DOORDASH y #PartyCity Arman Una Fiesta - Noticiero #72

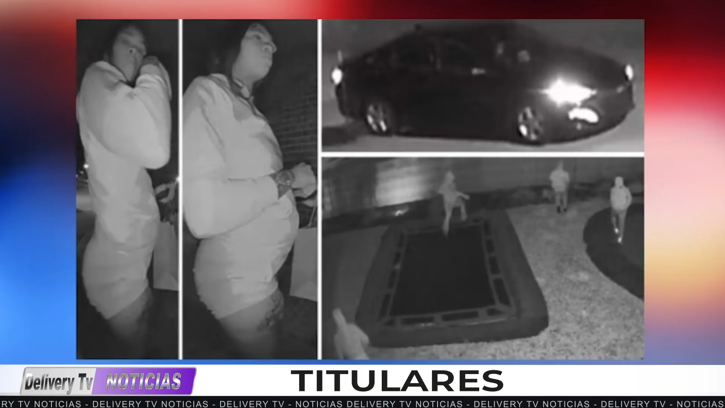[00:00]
Vecinos alertas, mujer finge ser driver de DoorDash para robar casa.
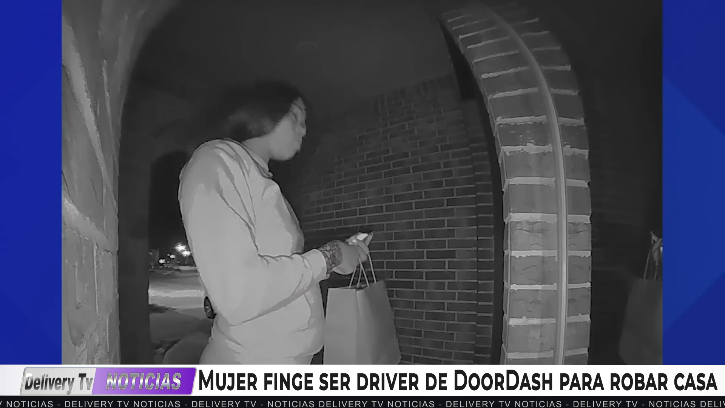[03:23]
incluida una mujer que se hizo pasar por repartidora de DoorDash. El 5 de marzo, alrededor de la 1 de la mañana, un video obtenido por los agentes mostraba a una mujer tocando la puerta principal mientras cargaba una bolsa de papel de tamaño mediano y anunciaba que era de DoorDash. Los agentes dijeron que la mujer permaneció fuera de la casa hasta las 2 de la mañana. Mientras tanto, 4 sospechosos ingresaron al patio trasero de la casa y causaron daños al intentar entrar. Después de numerosos intentos, los agentes dijeron que los 5 sospechosos,
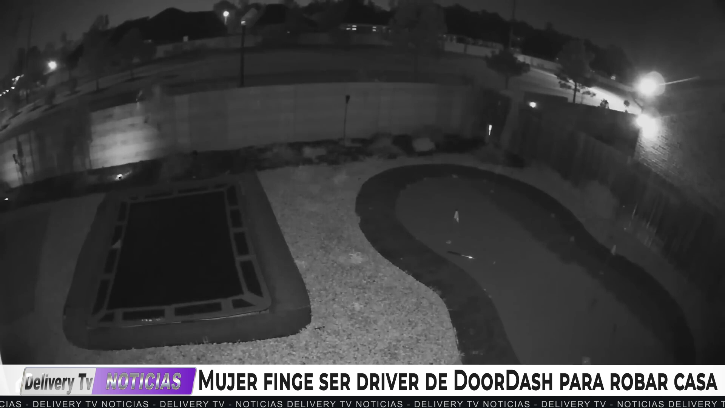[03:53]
incluida la mujer, huyeron de la casa en un sedán oscuro.